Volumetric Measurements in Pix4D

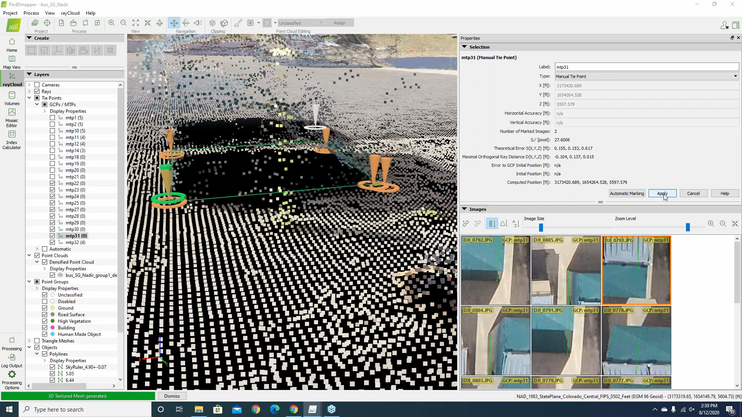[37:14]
move over quite a bit and i can see that now that it's a little bit hovering above kind of the spot probably
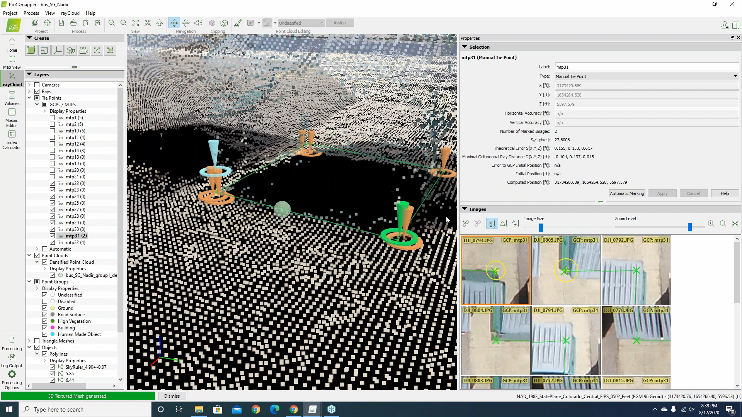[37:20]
that i really want it so i can come in here and i could actually go through and also oh yeah review this image here
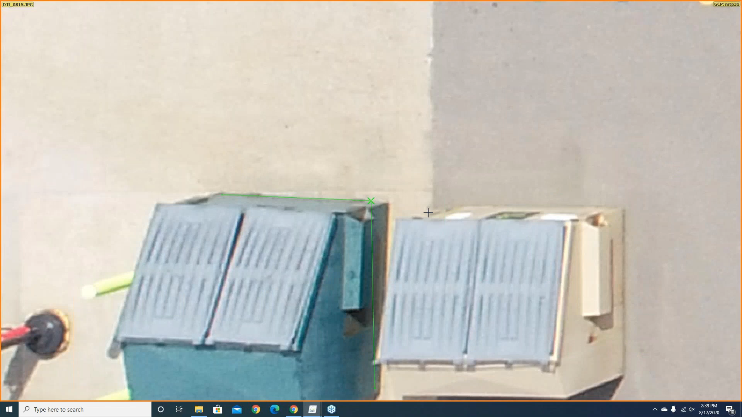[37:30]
i can see that points coming in high if i bring us down say no you should be right there and so what i'm doing is i'm essentially validating or reinforcing through multiple image orientations exactly
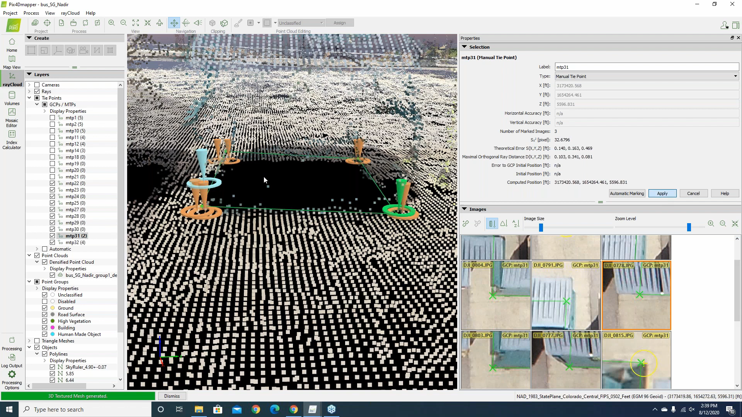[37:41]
where i want that point to be and so i can update my third point here and so some having good quality images of your project that go all around whatever object it is you might be
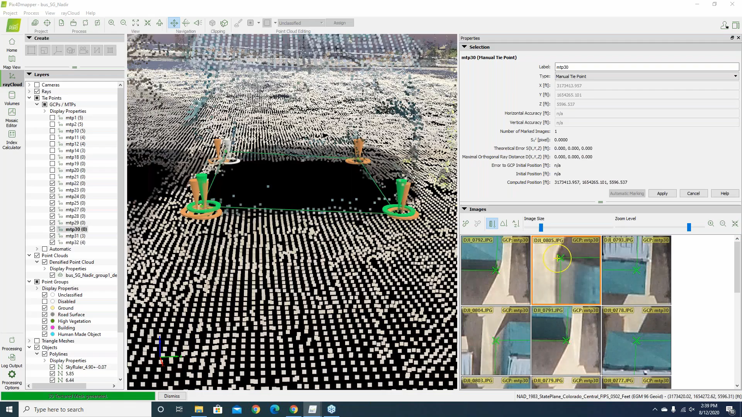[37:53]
trying to map or model is critical to get good quality results because you need to be able to see the base clearly enough that you can mark and align these points to the spots you need or want them
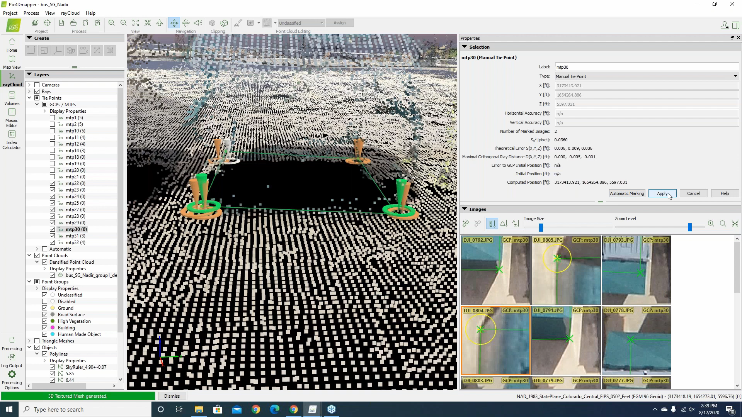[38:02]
and then so once i've gotten my
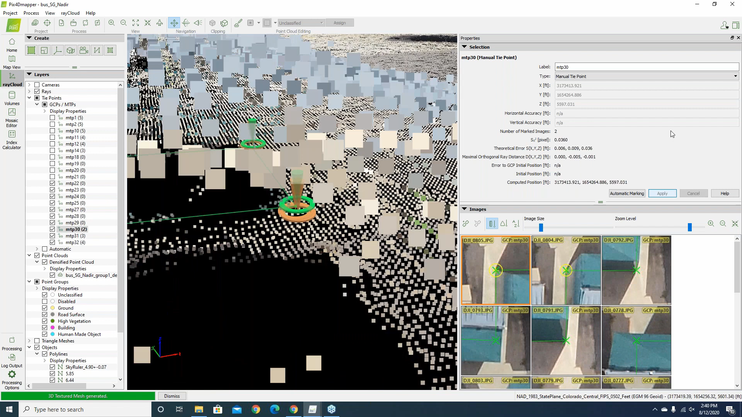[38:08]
points refined there a bit i can see i have the the base a bit better so i can now
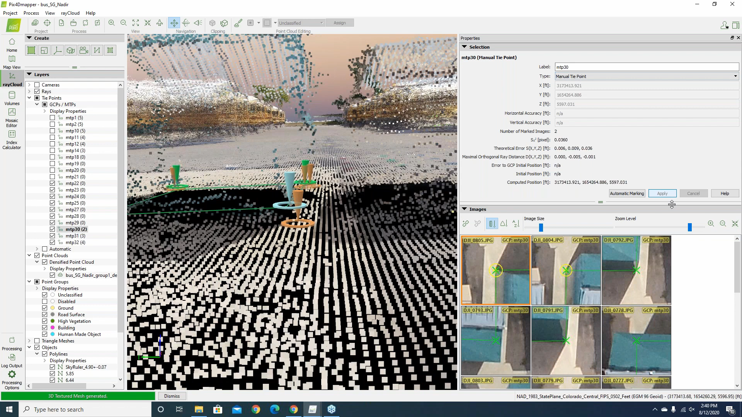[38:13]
hit apply and if i go back into my volumes view here i can see that new volume that i created earlier i can still come in here
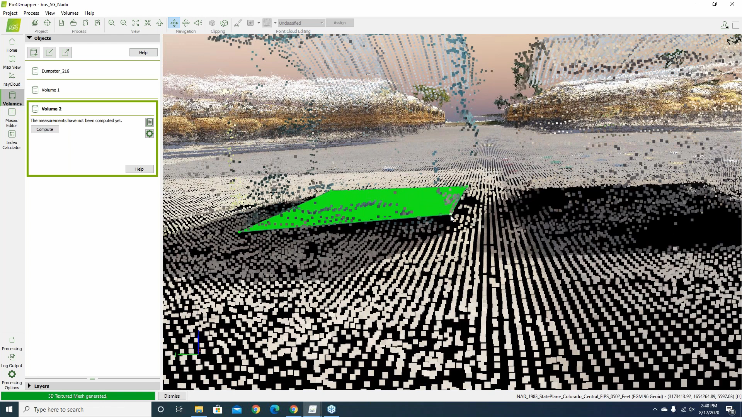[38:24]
and at this point in time because i updated in the ray cloud earlier i'm no longer able now to grab that point and drag it down within the point cloud in the 3d edit mode but you'll find that doing the edits directly in the ray cloud or i'm sorry in the images themselves really provide more accuracy so if we hit compute here and so i got 204 and if we change this up to fit maybe with lowest in this case here and hit ok and the recompute and this time we came in right again there at 216.
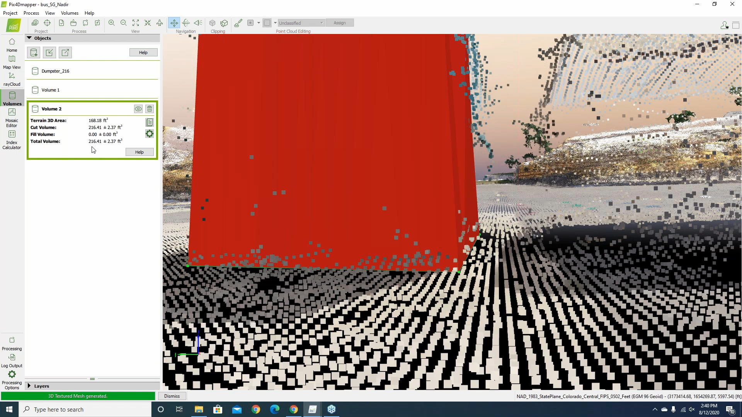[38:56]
so sometimes the lowest option would be is a good one to choose but it's good to kind of experiment with what the different options are because as you hit triangulated there you can see how the triangulation base is kind of canted just a little bit
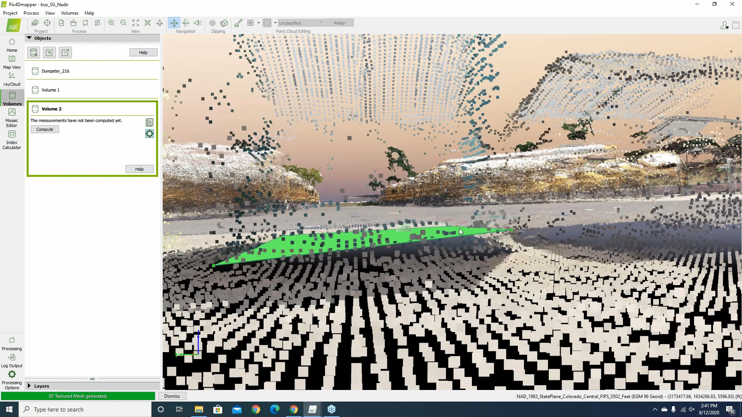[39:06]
so it's not a really flat perfectly level plane and you can achieve that level plane by
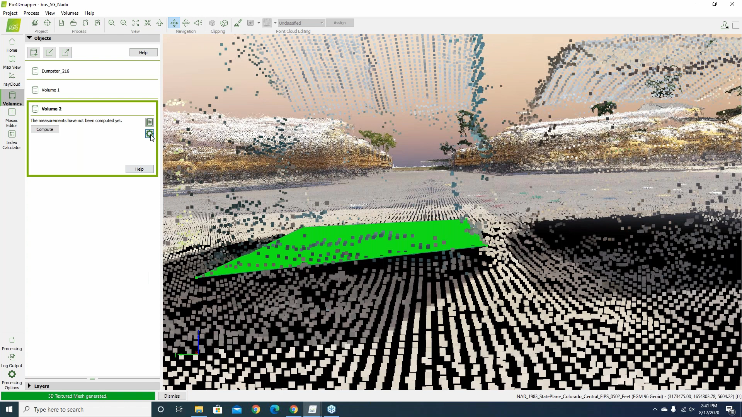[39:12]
coming in and then just picking either a highest or lowest because if i choose highest now we'll see how the entire base kind of adjusted into view there or if i fit the plane the triangulated
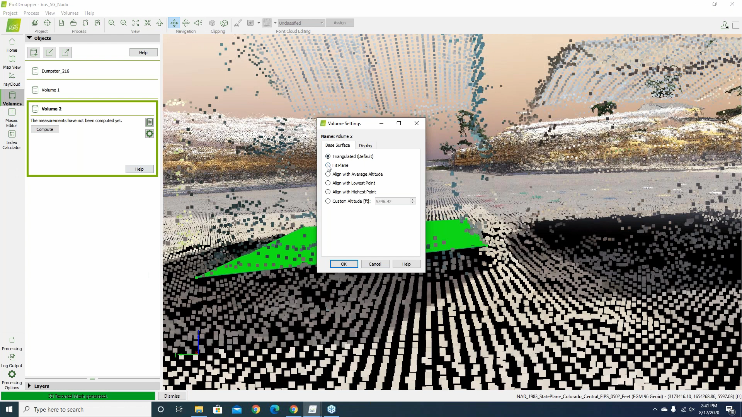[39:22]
option and so you can kind of just really visually inspect and make sure you're getting the base at the location you want and then you'll get good accurate measurements there i am again right in a 216 measurement which i was looking for for the size of that particular dumpster
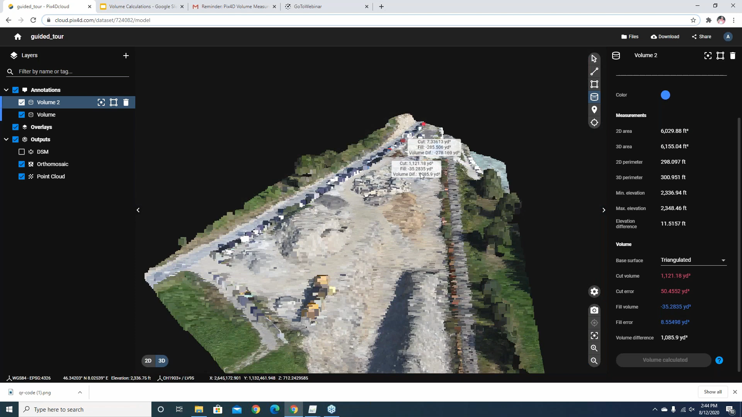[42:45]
i can actually zoom in here and see specifically i kind of how that volume was defined within the point
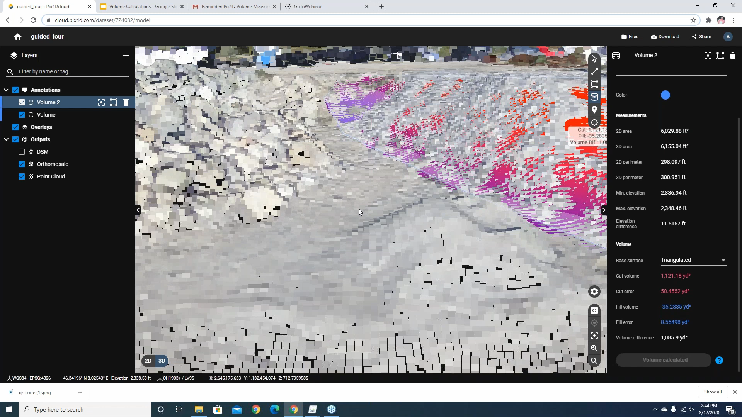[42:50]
cloud here i can see how the software is visualizing or showing with the colored pixels here the orange or with yeah the red and purple kind of colors showing data
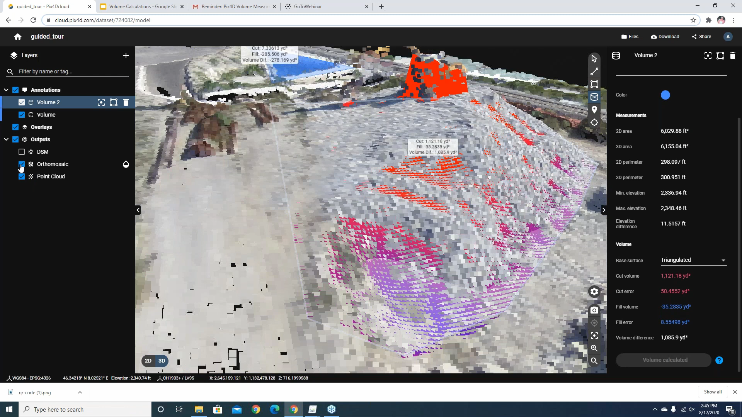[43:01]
that was um connected to that particular volume measurement and
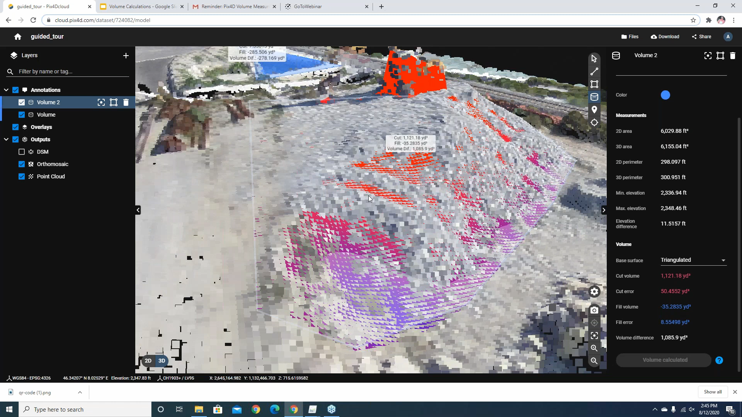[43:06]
then i also have the ability here to if i want to go through and adjust the volume that
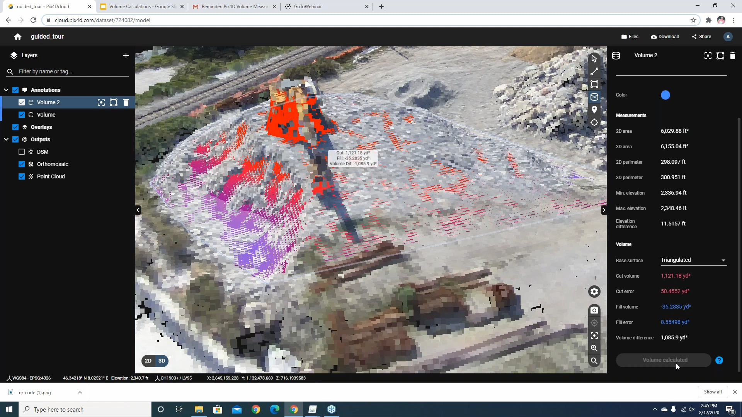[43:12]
we're doing here so if i change instead of triangulated say maybe we change this to highest you can now visualize here in the software let's go um highest
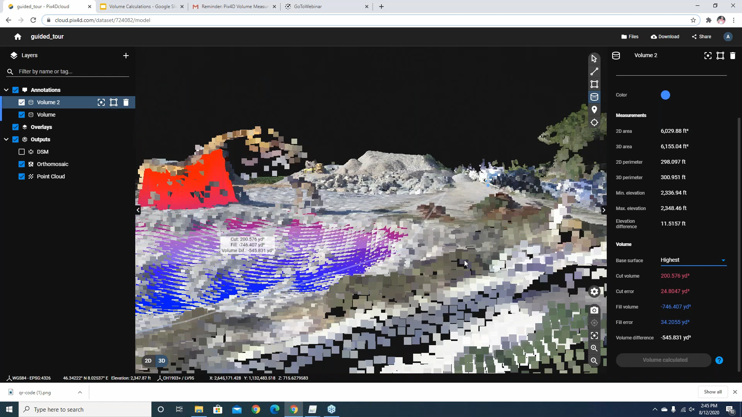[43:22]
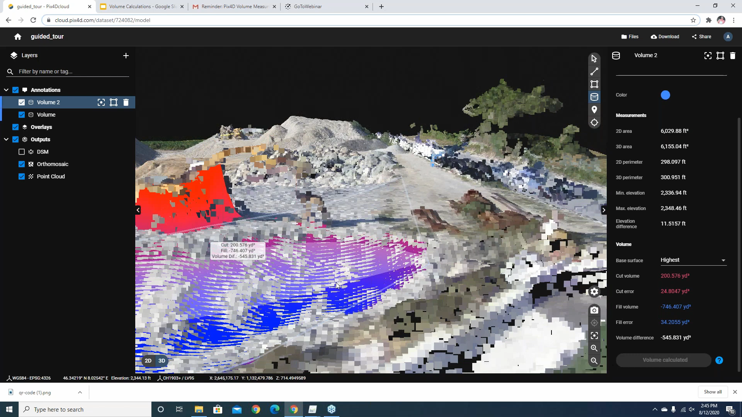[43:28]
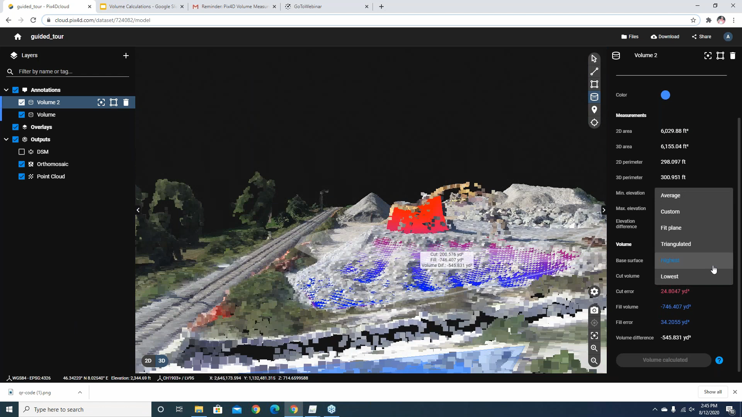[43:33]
let's try that one more time here let's try average
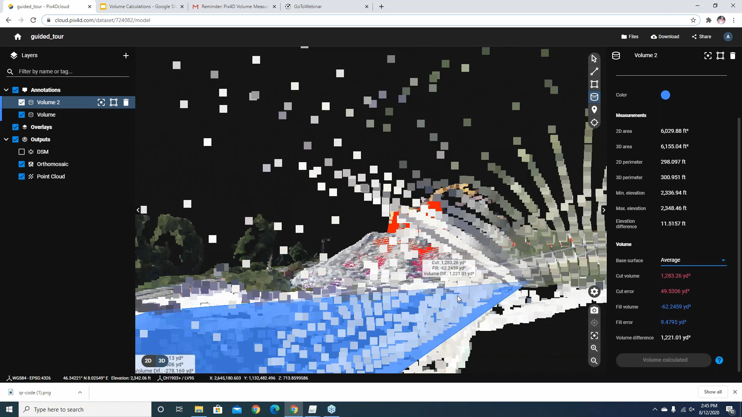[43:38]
and in this case here because i drew my polygon in the 2d view it's not really
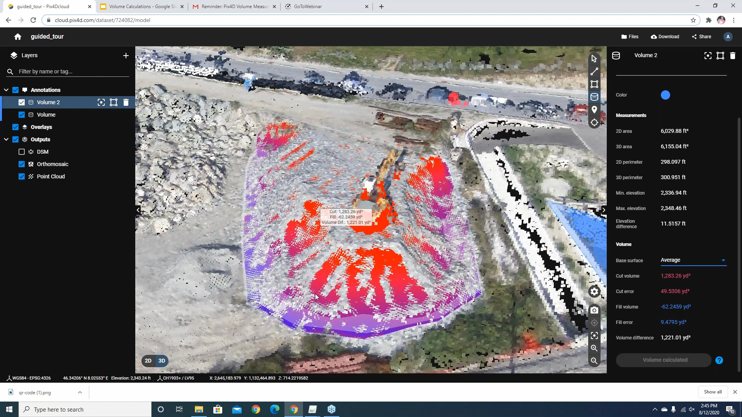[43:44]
updating as well so let's go ahead and delete this volume now i'm in the 3d view let's redraw this for this area and so if i click here along the top of the stockpile and come around the sides
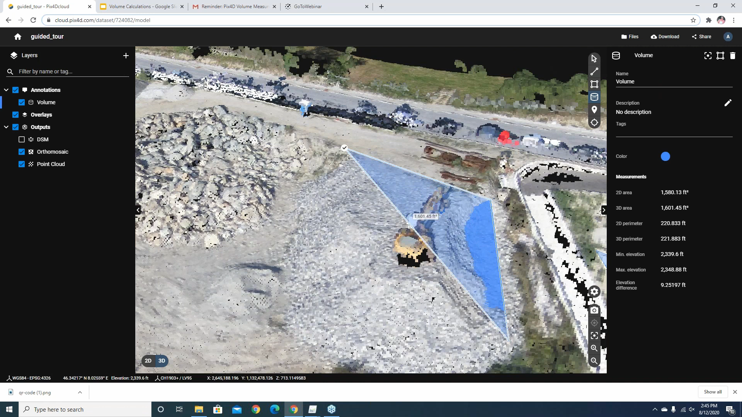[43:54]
and i'm just left clicking left clicking right clicking here and right click to finish and
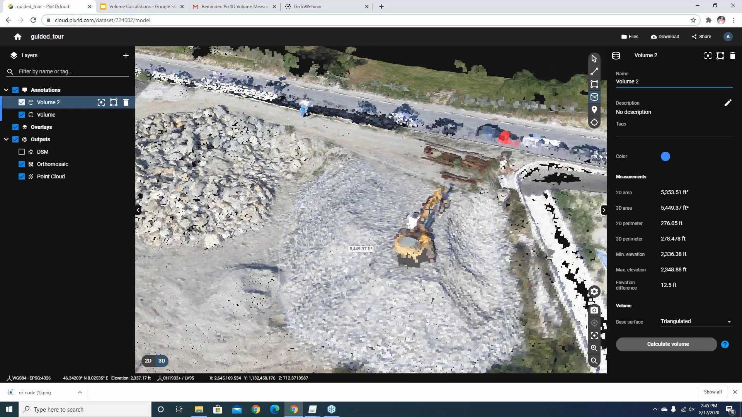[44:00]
then so as that comes up once again i can come down here and sort of see or visualize
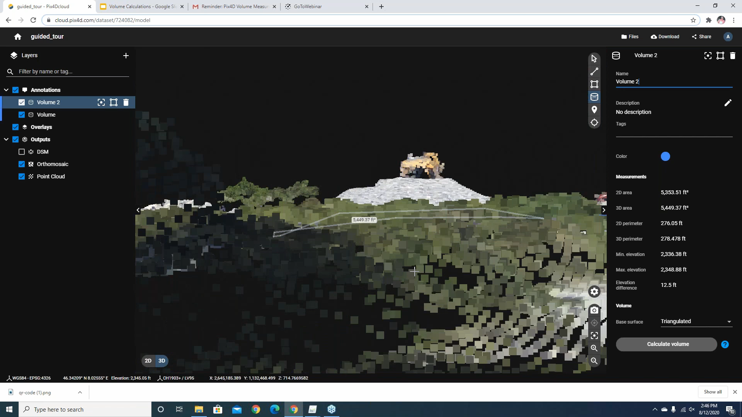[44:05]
the polygon that was drawn in that instance and so instead of triangulated i could do um highest